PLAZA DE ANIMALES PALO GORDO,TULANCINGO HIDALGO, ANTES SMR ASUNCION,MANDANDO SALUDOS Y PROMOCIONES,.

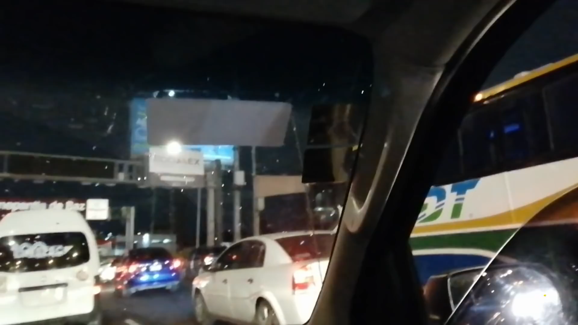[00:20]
terrible el tráfico aquí en la ciudad de méxico como es que les puedo decir ustedes